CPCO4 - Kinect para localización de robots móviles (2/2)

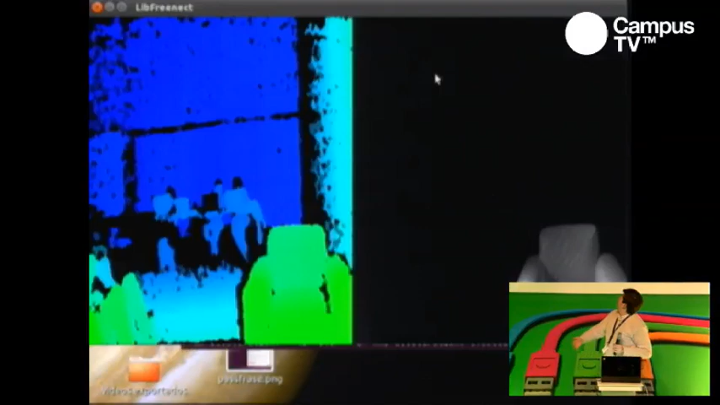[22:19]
Voy a ponerlo conmigo. De pronto porque estoy un poco más cerca, se nota más.
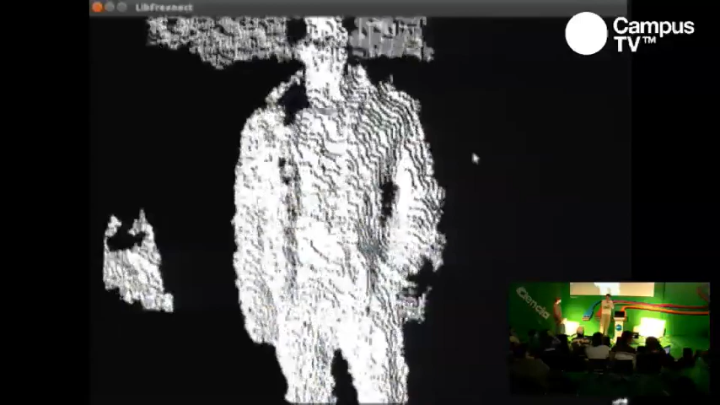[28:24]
Bueno, si han trabajado sobre estéreo, ustedes pueden generar su patrón, tomar su patrón común y corriente con el que uno calibra ese tablerito de ajedrez, calibrar sobre las dos imágenes, calibrar sobre la cámara a color, calibrar sobre la cámara sobre el sensor CMOS de infrarrojo y pues generar la calibración y calibrar una imagen con respecto a la otra.
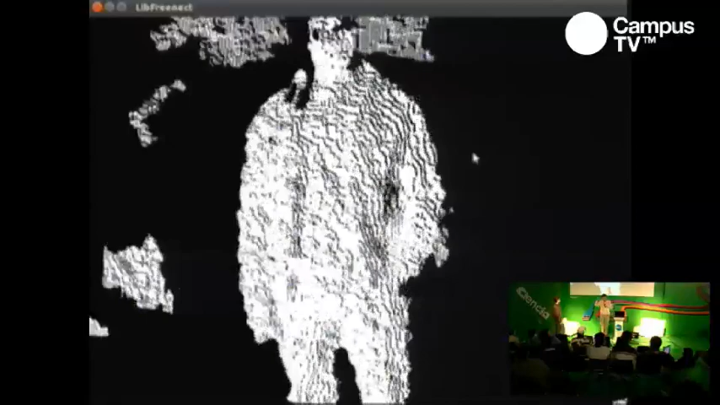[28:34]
Es más, así es como lo está haciendo en este caso para asignar el color. Ahí lo tengo en blanco, cuando lo asigne en color, ahí se alcanza a ver, por ejemplo, que en estos puntos él está asignando pues,
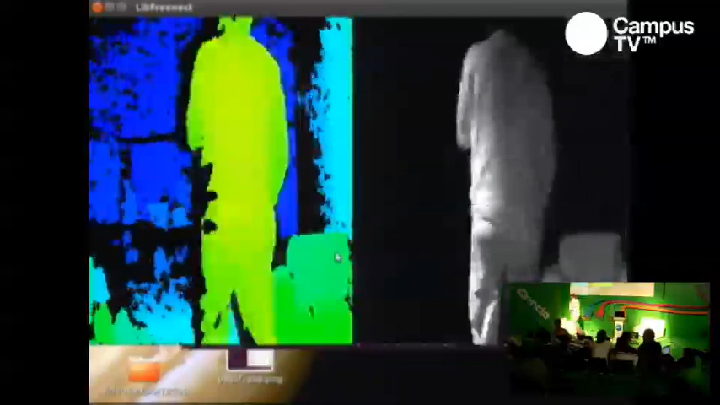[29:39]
Tengo pues que mi imagen termina acá y la otra imagen termina acá. Lo mismo acá.
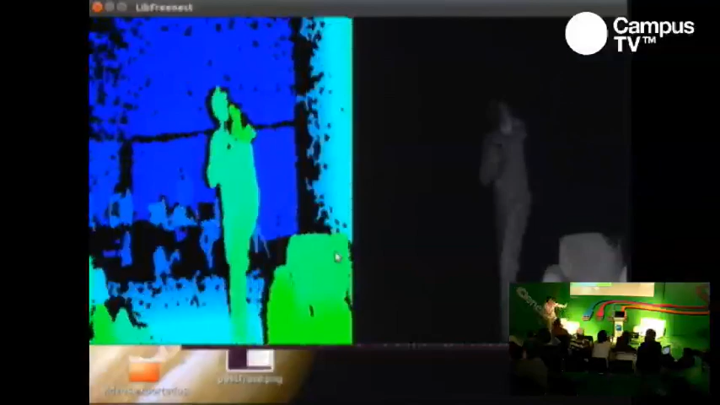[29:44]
Ahí se alcanza a ver. Estoy en la esquina de una, estoy en la esquina de la otra y lo mismo acá.